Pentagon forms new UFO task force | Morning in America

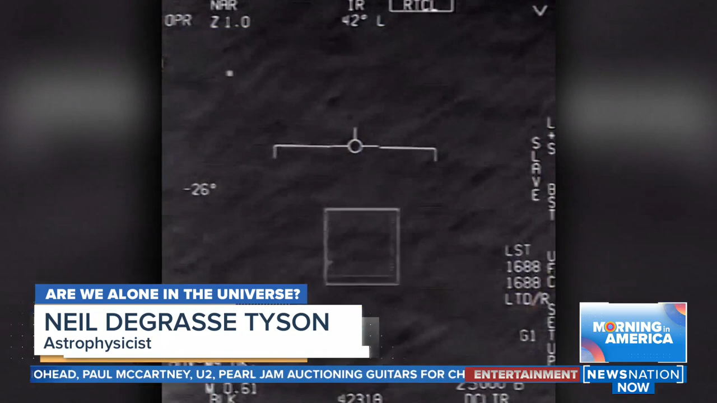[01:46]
asserting that if you want me and many of my scientific colleagues to believe that we are being visited by intelligent aliens from another galaxy or another planet we need better evidence than what is put forth but Jeremy Corbell says this isn't
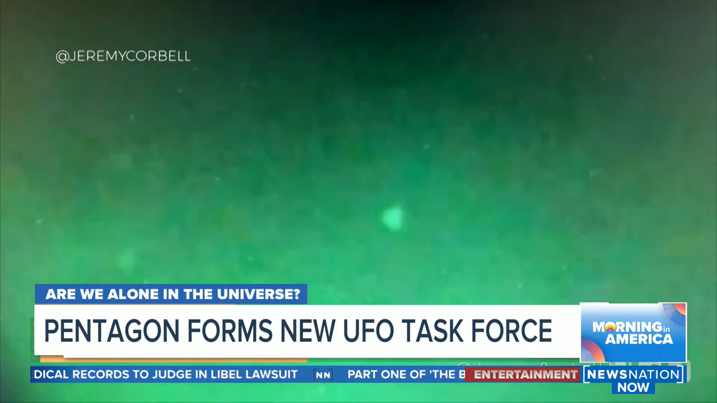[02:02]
about ETs it's about UAPs the government says several of the objects moved with a
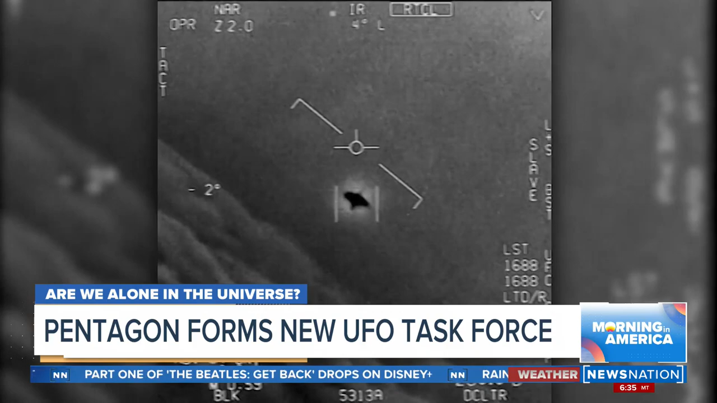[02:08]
propulsion unseen in any known technology it's an old guard dinosaur thing to think you can keep this covered up from the American